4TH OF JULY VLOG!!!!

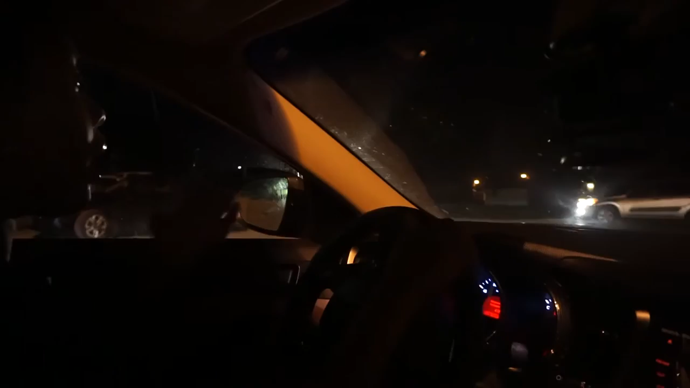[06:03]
And then I'm going to go. It's my turn. It's my turn. It's my turn. Let me do mine. Mine's no cussing. Okay. Because, honey. We're trying to find parking. And it's a little thicky thick down here.
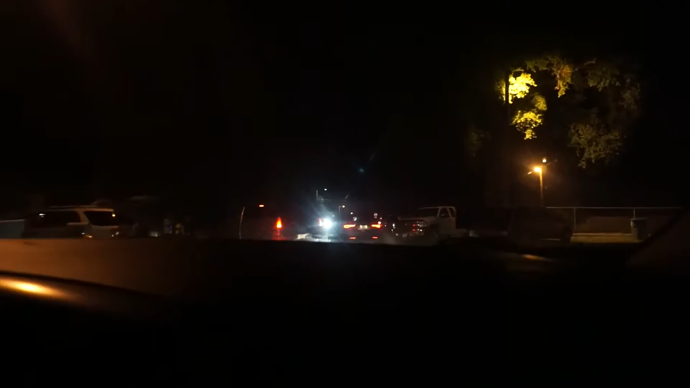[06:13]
Just a little thicky thick. On these side roads. On the main roads. Yeah, okay. Because look at how these people are parking. This is crazy.
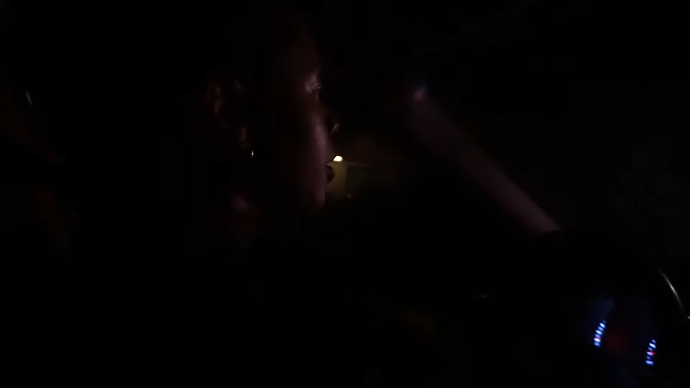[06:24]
It's ridiculous. I'm like, uh, clear. Clear. Oh, okay. He's like, I'm just going to park right here.
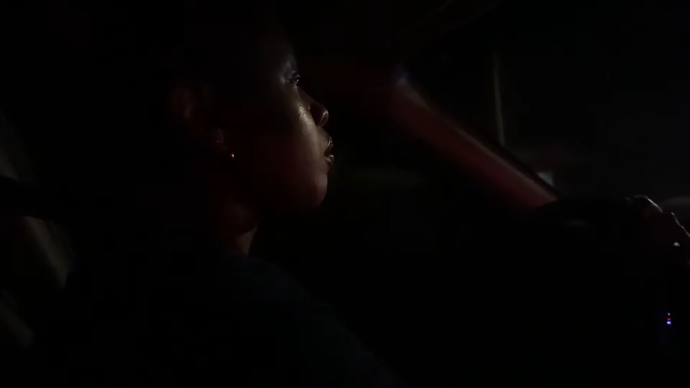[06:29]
I don't want to block nobody. And I, if I can find where I'm at. I can't see nothing. Why? Why is it no streetlights? Like, can you show the people? Like, show the people that are there.
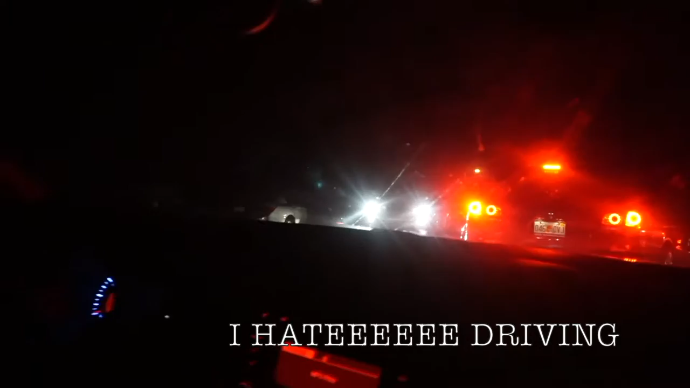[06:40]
It's nothing but, like, two streetlights on the road. So, it's like, how am I even supposed to see? Oh, I don't need that. I ain't going to be able to see that. I don't know what that is. So, if you do another block.
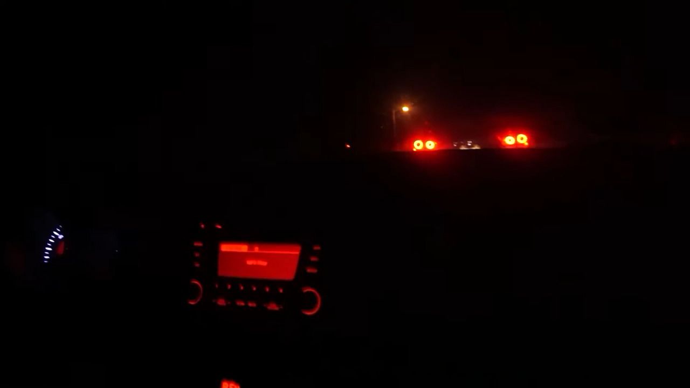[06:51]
Is that where the park is? Yeah. Okay. If you've got another block, then it'll be right there.